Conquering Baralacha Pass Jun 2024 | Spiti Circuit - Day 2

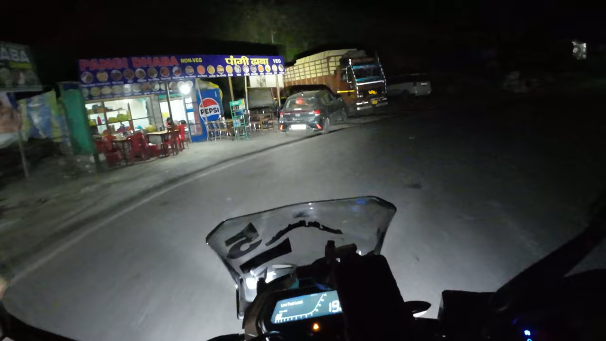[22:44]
अभी हम हैं टांडी पुल के पास रुके हुए हैं, हमने सोचा डिनर कर ही लेते हैं, उसके बाद रूम ढूंढेंगे जाके, है ना।